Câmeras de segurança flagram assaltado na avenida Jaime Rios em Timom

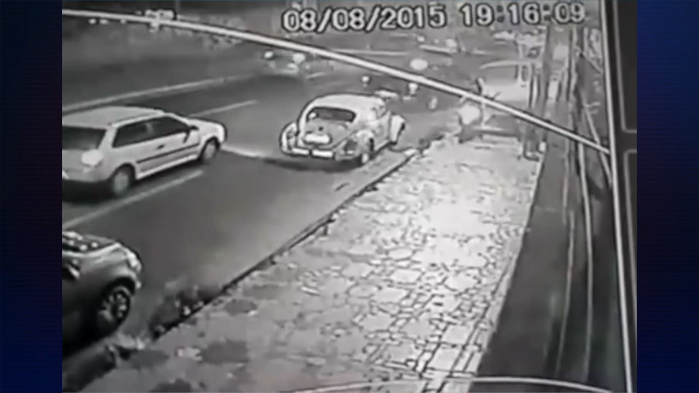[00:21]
Observe nas imagens que a mulher e o filho tentam correr E o homem é dominado Assalta no meio da rua No horário movimentado, 7 horas da noite Numa das principais avenidas do município de Timó Mas as câmeras de circuito, as câmeras de segurança De uma residência que fica próxima a uma pizzaria aqui na cidade Fica próxima a uma pizzaria Acabou registrando a ação criminosa do bandido O casal,